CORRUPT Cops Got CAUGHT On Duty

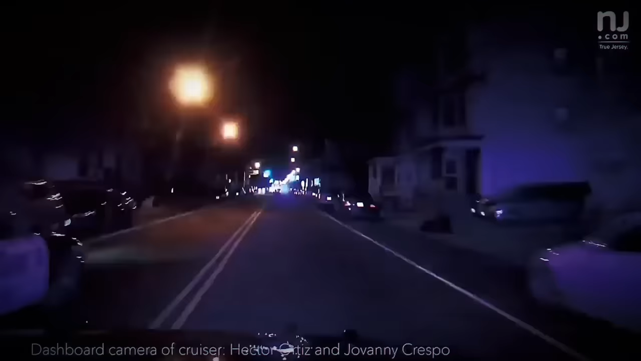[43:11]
When the patrol car pulled close side by side with the fleeing car,